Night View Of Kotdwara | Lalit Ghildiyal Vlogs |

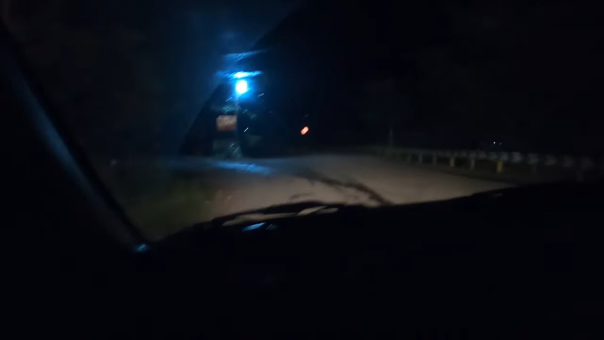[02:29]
और यहाँ से हम लेंगे लेफ्ट साइड और यहाँ से सीधा चढ़ जाएंगे। अरे
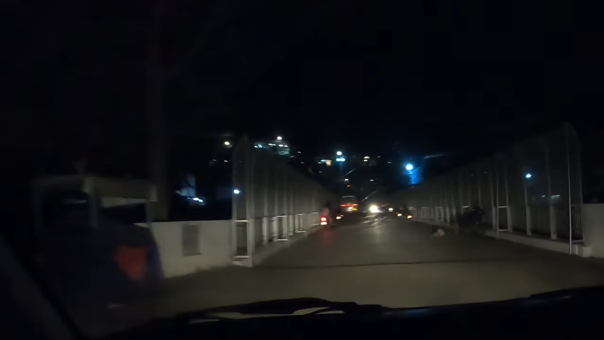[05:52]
तो जय बजरंग बली, जो जय सिद्धबली बाबा फेमस जिसके धाम है, मतलब कोटद्वार का सबसे। और आगे भोले बाबा भी जा रहे हैं, नंदी जी,
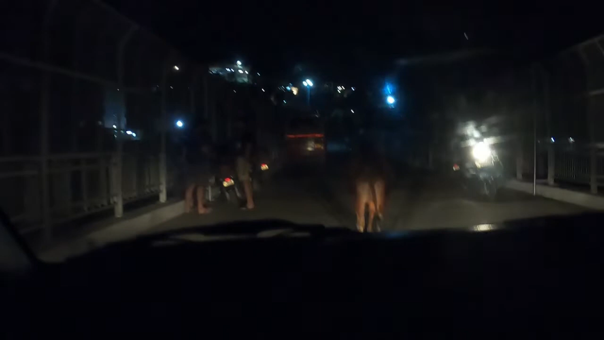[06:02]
नंदी जी भी जा रहे हैं आगे। और ये देखो आप व्यू कैसा लग रहा है, नाइट व्यू। जय हो, जय हो बजरंग बली। तो ये नाइट व्यू है,